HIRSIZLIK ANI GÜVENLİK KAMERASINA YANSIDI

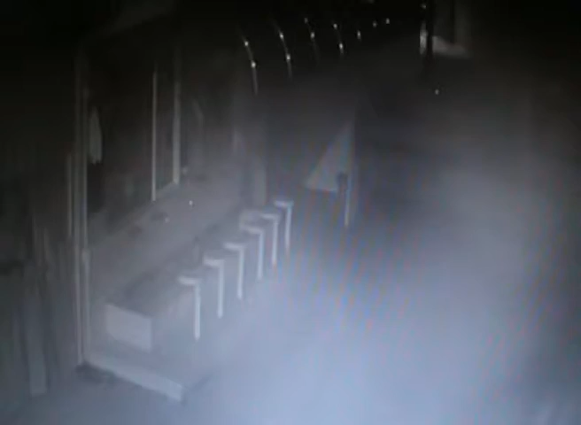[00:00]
Edinilen bilgilere göre hırsızlık olayı Süleymaniye Mahallesi İstiklal Caddesi'nde bulunan Burhaniye Camii'nde meydana geldi.
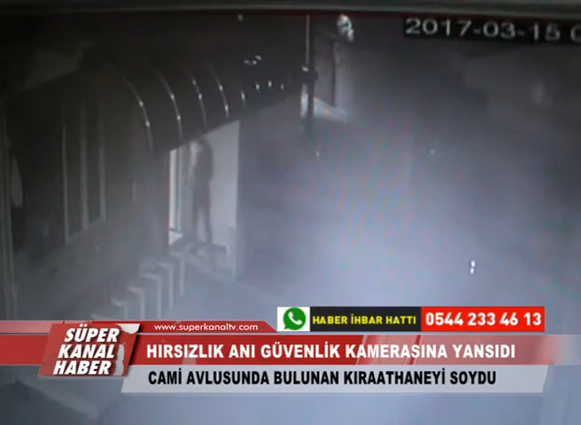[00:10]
Olay anı ise caminin güvenlik kamerasına saniye saniye kaydedildi. Lamba yandı mı oradan gözüküyor da. Cephir kırk sularında caminin bahçesine giren hırsız burada tuvalette bir süre oyalandıktan sonra caminin çay ocağına yöneldi. Daha sonra pencereyi kırarak içeri giren hırsız burada dolapları ve çekmeceleri kurcalayarak para aramaya başladı.